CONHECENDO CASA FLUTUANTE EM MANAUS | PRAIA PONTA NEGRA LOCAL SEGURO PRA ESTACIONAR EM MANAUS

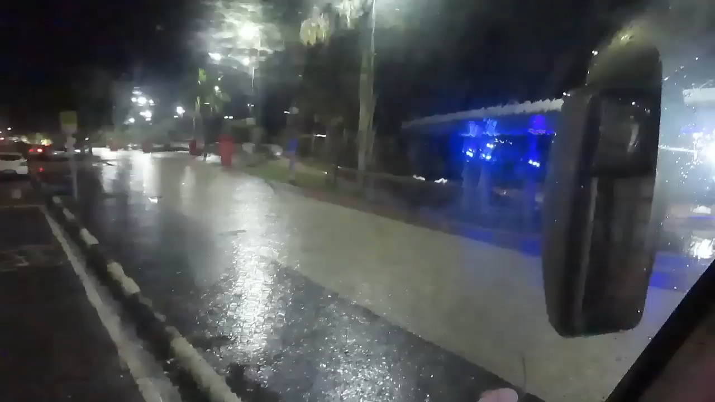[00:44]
Vem aqui no, em frente o teatro, anfiteatro aqui,
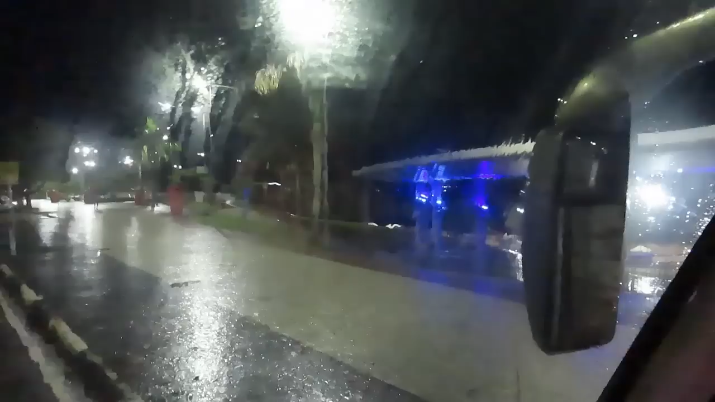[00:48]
ao lado do Rio Negro, em Manaus. Ah, que eu vi que você estava pela via Tá tudo Colombo.